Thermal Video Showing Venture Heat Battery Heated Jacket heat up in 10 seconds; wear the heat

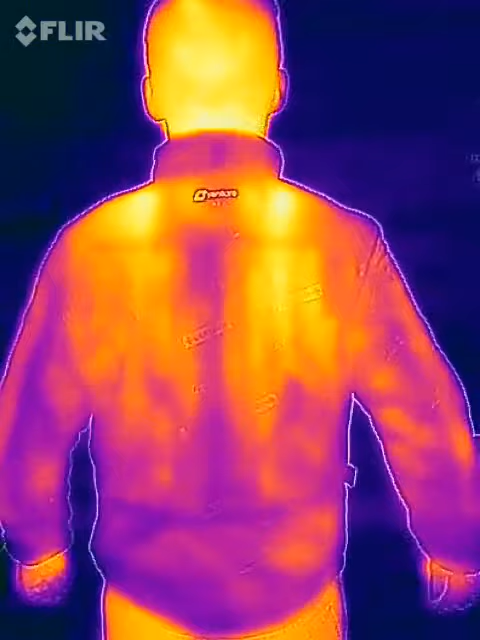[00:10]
We are now testing Venture Heat's GT40 Deluxe jacket liner. It is now plugged in, and as you can see, the coils almost instantly heat up.
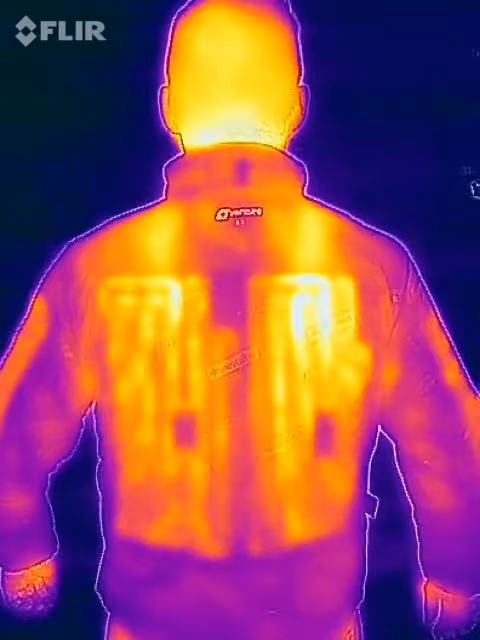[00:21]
As we reach maximum temperature, it took less than 10 seconds, and the coils are evenly distributed, so there are no cold spots.